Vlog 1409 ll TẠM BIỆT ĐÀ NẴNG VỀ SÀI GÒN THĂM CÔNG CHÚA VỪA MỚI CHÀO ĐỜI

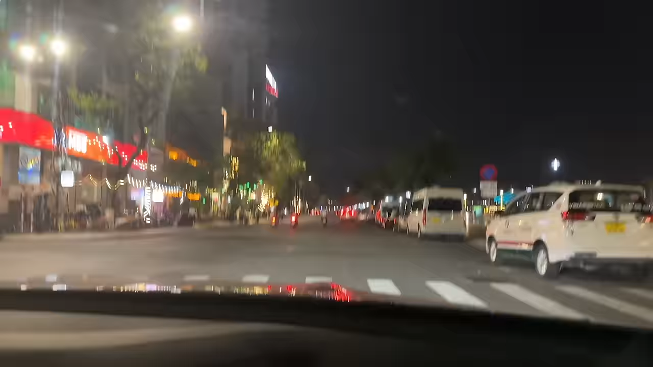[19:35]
Con thì ở đây thì ngày nào cũng thấy hình ảnh này thì cũng quen đấy rồi phải không? Dạ. Thì đấy cũng không có gì mà đặc biệt hả?
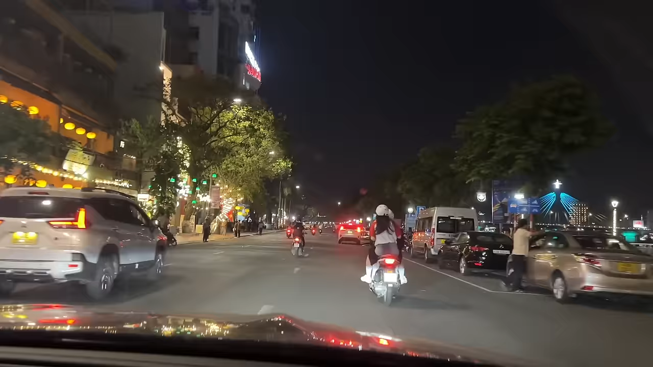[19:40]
Con đường này cũng đi hàng ngày chú. Hàng ngày hả? Dạ. Văn phòng cũng gần đâu đây không? Dạ đây thì Đống Đa đây thì con từ nhà con ở trên kia thì cũng hay đi đường này đấy. Xuống vô văn phòng Đống Đa. Dạ. Nhưng mà đối với chú thì lâu lâu chú về chú là thấy đẹp quá. Dạ. Về đêm là hình như là có một cái bài báo nó bầu chọn là cái con đường Bạch Đằng này là một trong những con đường đẹp nhất của châu Á.